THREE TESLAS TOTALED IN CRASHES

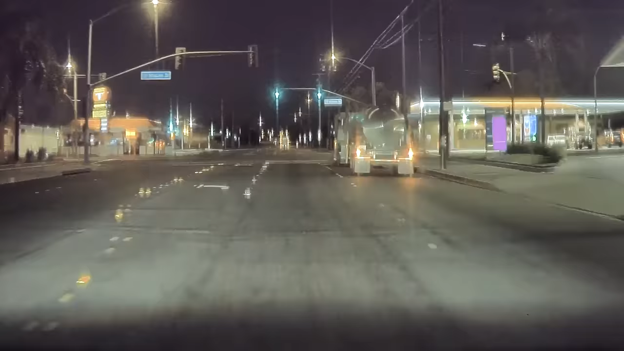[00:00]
Watch what happened while Harrison was driving his Tesla.
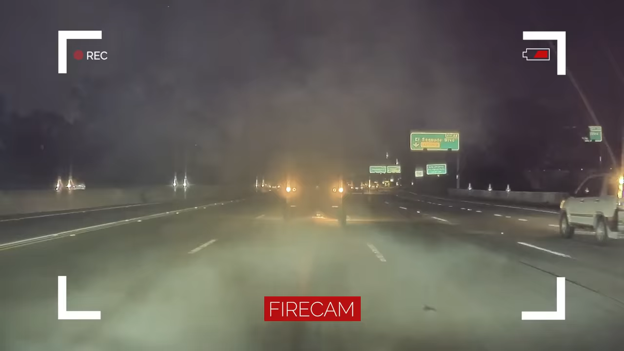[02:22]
Look at that, the car's on fire.
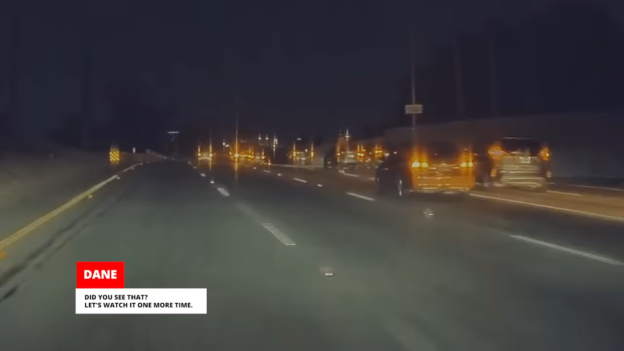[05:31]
Let's watch it one more time. Someone was walking between lanes down the middle of the highway in the middle of the night.